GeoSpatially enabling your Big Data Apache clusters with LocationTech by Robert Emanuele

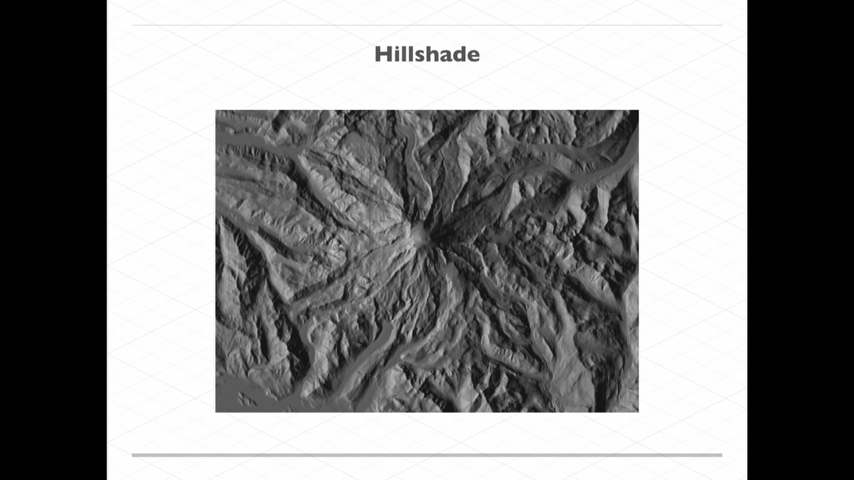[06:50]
and then I say, okay, the sun is like over here, I can actually render a shading of the terrain that allows you to visualize it. And we'll see a little bit more of hillshade later. Then you can do things with like point to raster or like vector to raster operations,